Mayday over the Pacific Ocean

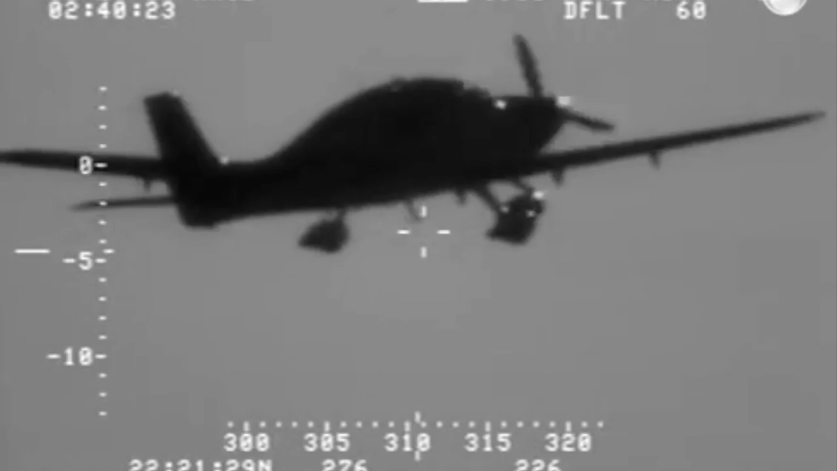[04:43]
Turn the fuel selector to the off position, pulling the power back, which is weird, and pulling that mixer all the way back to idle cutoff. Now it's reach up and you get your hand on the parachute handle.
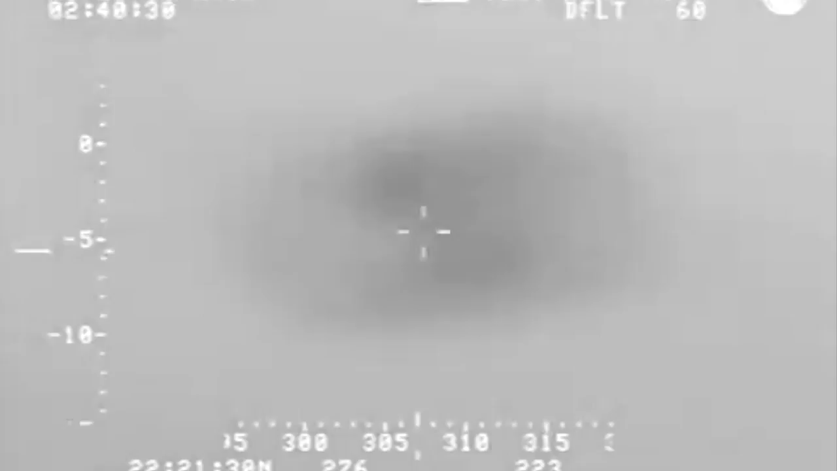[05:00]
That's when I decided to go ahead and deploy the parachute. And then you hear that first rocket just fire right out. So you hear the loud bang and the pop of the panel on the backside.
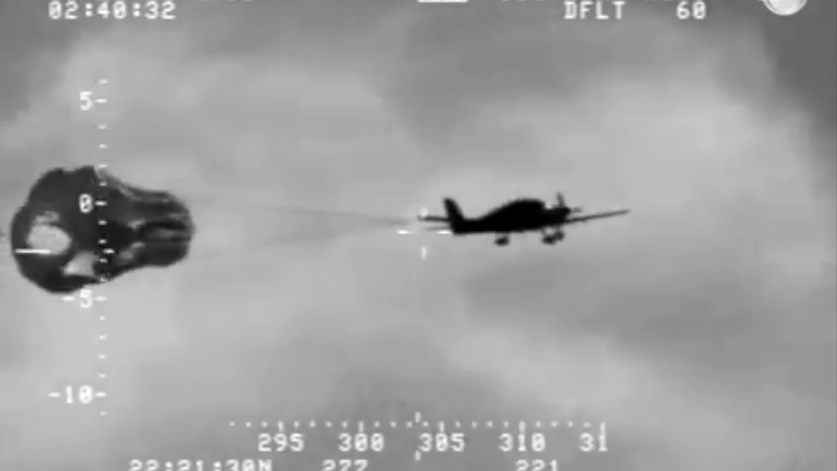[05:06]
Then what happens is you get that the acceleration of the parachute actually pulling on the plane, so it kind of pulls you back into your seat. What happens next is that whole pitch change. The actual aircraft then pitches down.
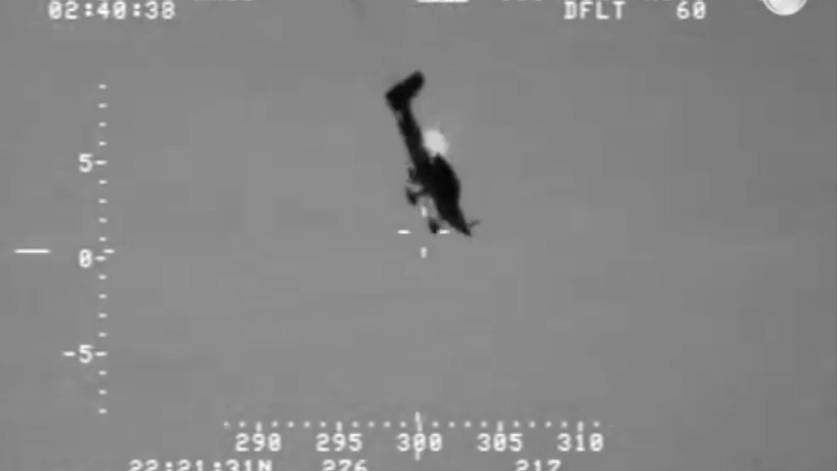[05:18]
Then I hear the huge, the crackling of the straps on the sides that finally come out,
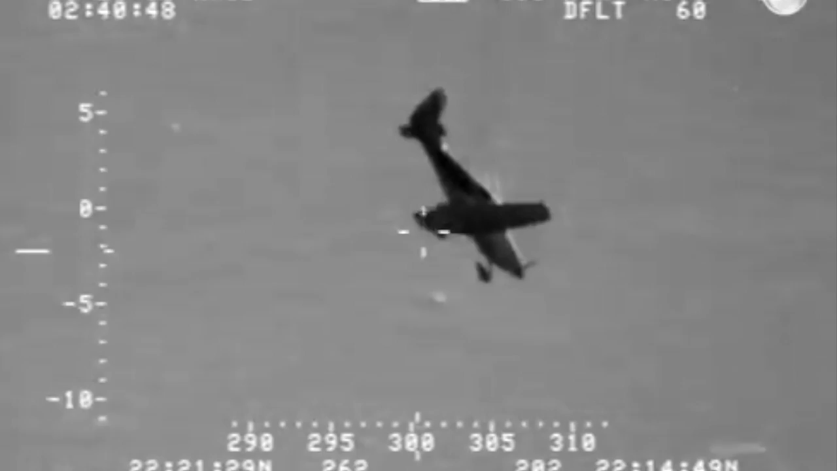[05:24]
and just the aircraft then just does this pitch up and levels out. The prop is no longer windmilling, and the whole thing is just dead quiet.
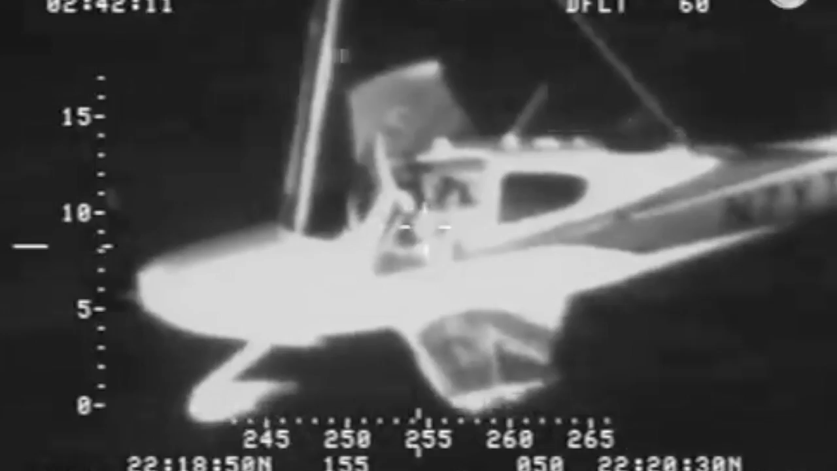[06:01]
It was about 2 to 3 minutes before I impacted the water. Once I saw that water coming closer and closer, it's a pretty aggressive impact.
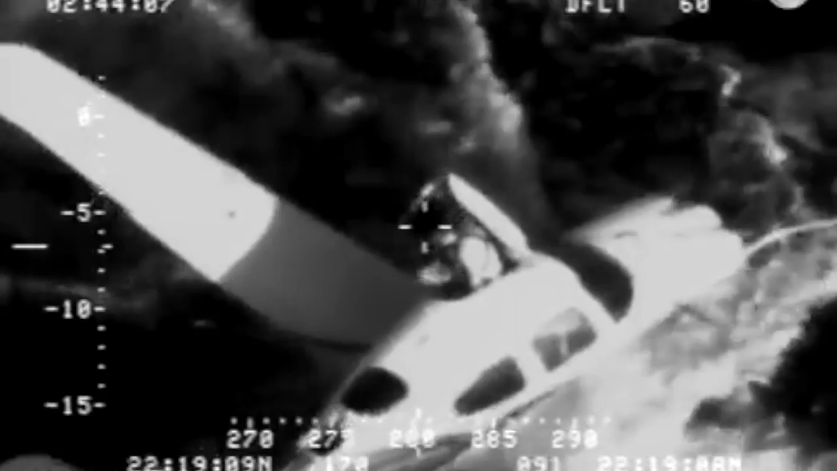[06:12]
If you slow down in that video, you can kind of see me from the Coast Guard clip of me jumping over the fuselage as it starts to swing over.
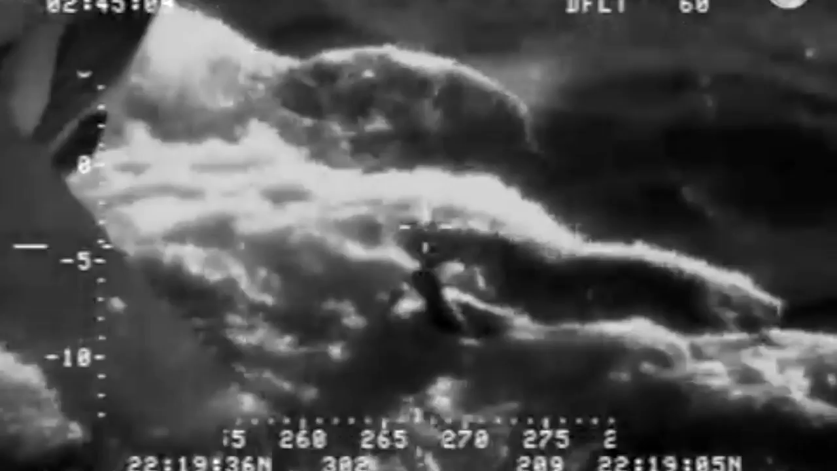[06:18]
Still, it was about another hour until the lifeboat came out to me.
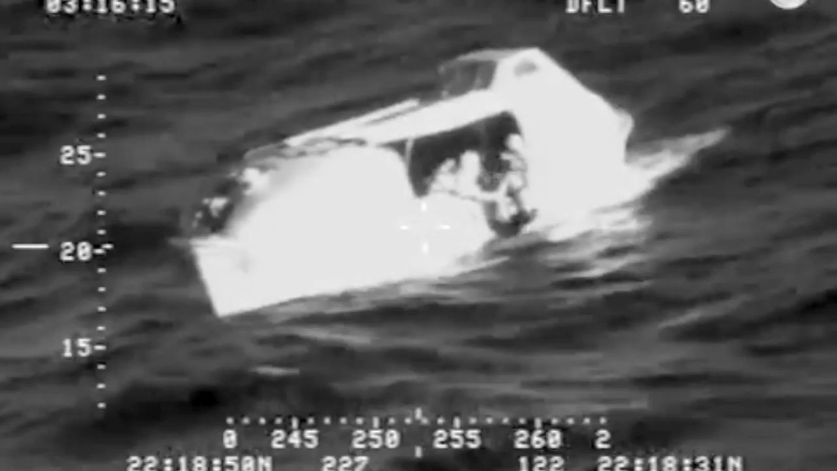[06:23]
They luckily found me pretty quickly and easily. They were like interested by what was happening. They were like, what kind of plane was that?